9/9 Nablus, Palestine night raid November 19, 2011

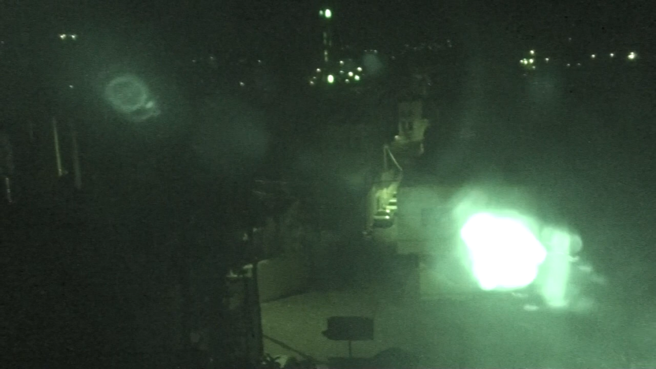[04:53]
I can see the gas underneath the street light there.
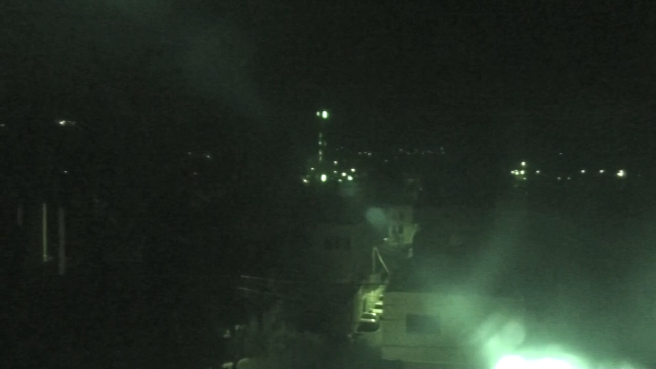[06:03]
That's just a reflection. The gas is still visible underneath the street lamp there.